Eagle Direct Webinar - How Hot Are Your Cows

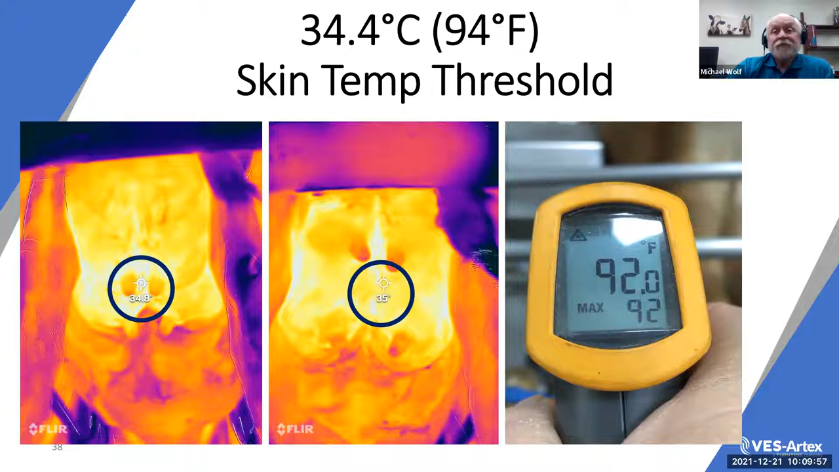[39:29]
have somebody consultant that can show you that but this is something you can do on your own dairy whether they're in a parallel or herringbone or a rotary parlor that you can easily shoot this is another step up from even doing respiratory rates so again this is uh i believe this is colin's barn as i was uh informed and so again he's got uh airflow